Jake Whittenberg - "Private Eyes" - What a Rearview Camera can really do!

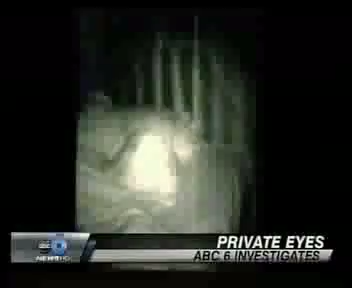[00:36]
and even caught a glimpse into one of the most private areas of someone's home. That's pretty crazy. Simply by driving around, our wireless rearview camera picked up the image of this woman's porch camera from a block away.